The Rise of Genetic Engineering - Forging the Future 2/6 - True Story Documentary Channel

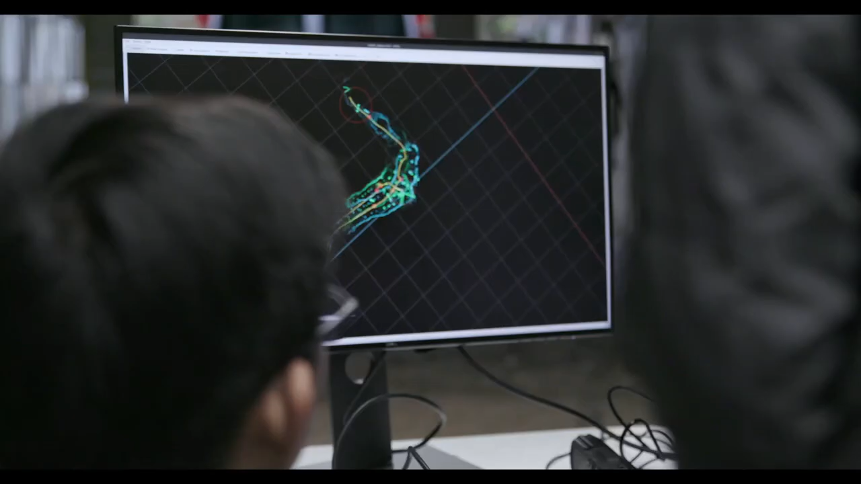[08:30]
But how does it create its own map and identify a human on its own?
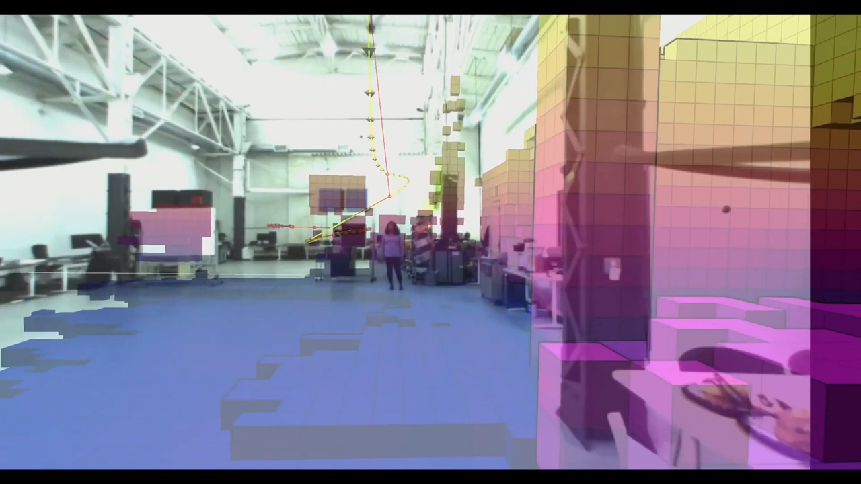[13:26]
It actually generates a voxelized representation of the space, which you see here.